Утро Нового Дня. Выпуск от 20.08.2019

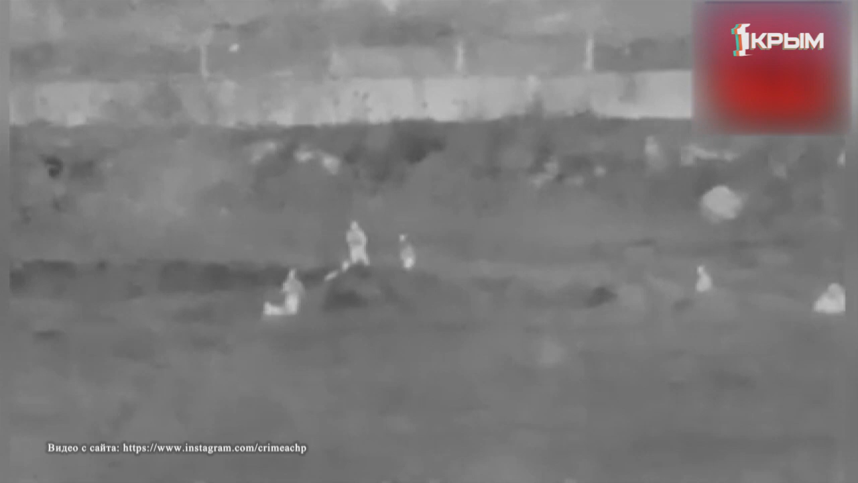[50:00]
Ночью на крымской границе Задержали непрошенного гостя Им оказался житель Украины Который хотел попасть на территорию России Тайков Только мужчина не учел Что в этот момент за ним наблюдали Десятки видеокамер Пограничникам понадобилось буквально Несколько секунд Чтобы задержать путешественника-нарушителя Напомним, что подобные камеры Установлены в Крыму Вдоль всего участка границы С сопредельным государством
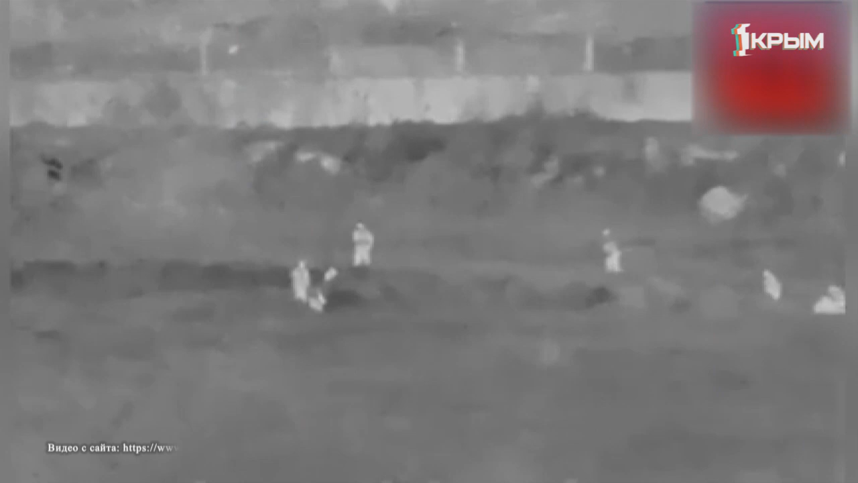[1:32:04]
Ночью на крымской границе задержали непрошенного гостя Им оказался житель Украины, который хотел попасть на территорию России Тайков Только мужчина не учел,
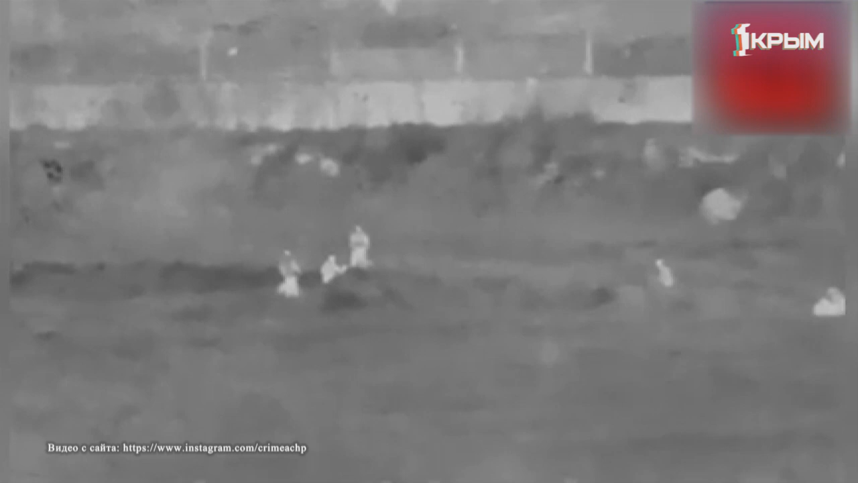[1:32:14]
что в этот момент за ним наблюдали десятки видеокамер Пограничникам понадобилось буквально несколько секунд, чтобы задержать путешественника-нарушителя Напомним, что подобные камеры установлены в Крыму вдоль всего участка границы с сопредельным государством На набережной Салгира в Симферополе, где вовсю идет ремонт,